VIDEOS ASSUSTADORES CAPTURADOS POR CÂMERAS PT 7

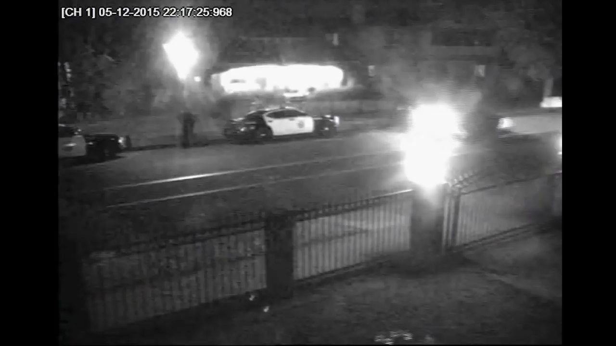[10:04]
e sim por estar prestes a descobrir e revelar toda a verdade sobre a corrupção. Ele era seguido por todos os lados, e a maior parte do tempo viam policiais sempre parando na frente da casa dele, e por esse motivo instalou algumas câmeras de segurança em sua casa. Algumas dessas gravações ele postou em seu canal, e como podemos observar, existem vários vídeos onde aparecem policiais em frente à sua casa.